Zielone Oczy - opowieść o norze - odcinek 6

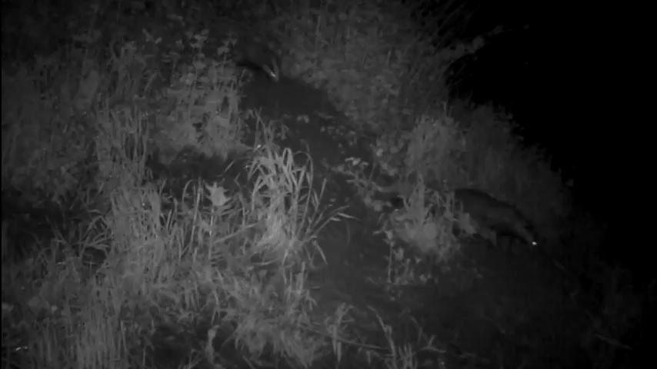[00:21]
Pozostawały nieuchwytne aż do połowy maja, kiedy samica po raz pierwszy wyprowadziła z nory czwórkę młodych. U borsuków, tak jak u innych łasicowatych, występuje zjawisko ciąży przedłużonej, kiedy rozwój zarodka zostaje zahamowany w stadium blastocysty na kilka miesięcy, po których dopiero zachodzi implantacja i dalszy rozwój emocjonalny. Młode szybko rosną i już na początku czerwca są wyraźnie większe niż dwa tygodnie wcześniej.
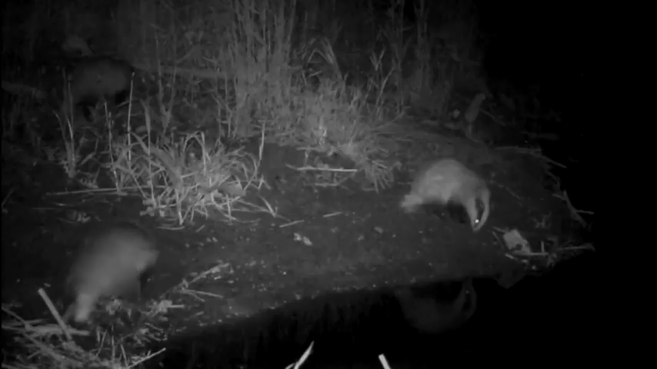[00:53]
Dorosłe borsuki mogą ważyć ponad 20 kg i są największymi łasicowatemi, występującymi w Polsce. Młode borsuki na razie nie penetrują areału całego klanu.
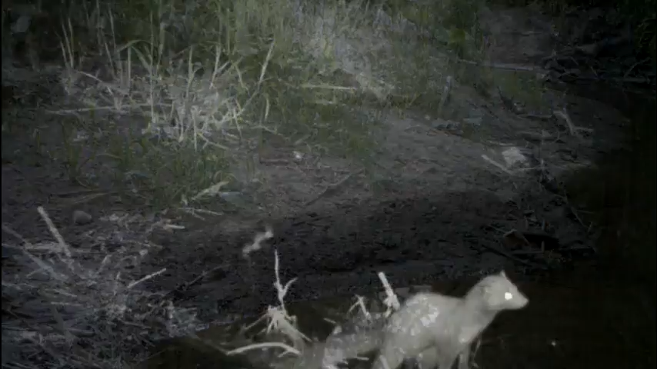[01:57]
Pod nieobecność borsuków rzekę w tym miejscu próbuje przekroczyć kuna domowa.
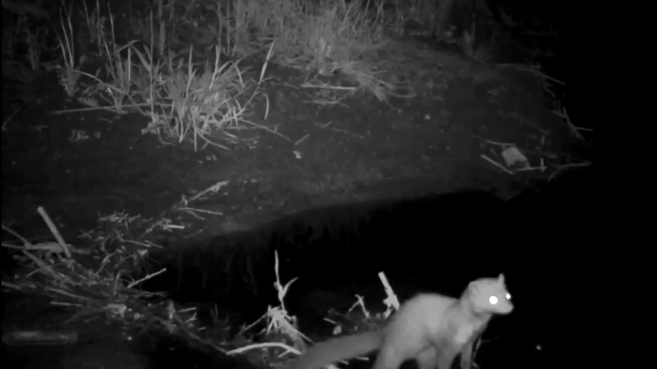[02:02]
Od kuny leśnej odróżnia ją m.in. jasna biała plama na piersi, która rozwidla się, często obejmując sobą także łapy.
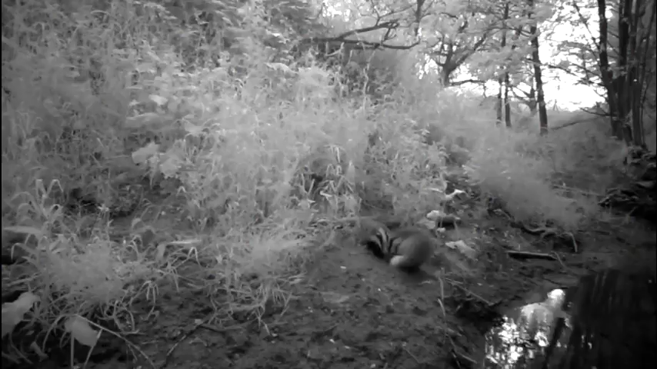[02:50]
Wczesnym czerwcowym wieczorem, mimo już wciąż jest relatywnie jasno, młode borsuki śmiało urzędują poza norą.
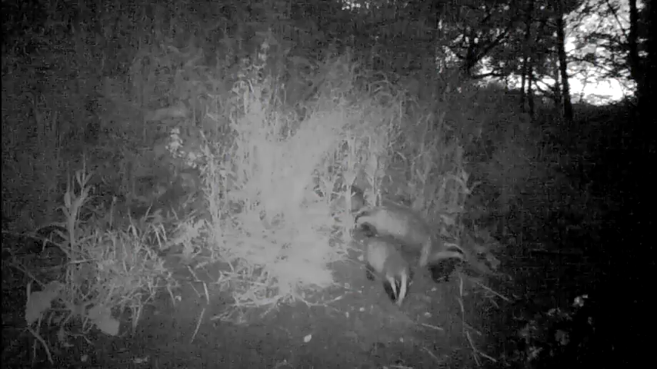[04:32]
Ale po zmierzchu, kiedy z nory wychodzi także matka, wszystkie młode już bez oporów korzystają z tej nieoczkiwanej okazji do żerowania.